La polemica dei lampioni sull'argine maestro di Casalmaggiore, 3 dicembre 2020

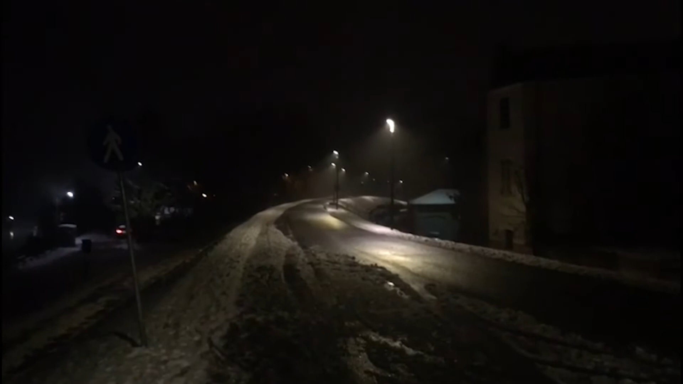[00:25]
e nelle ultime settimane è iniziata la posa dei vari punti luce il punto però è che la critica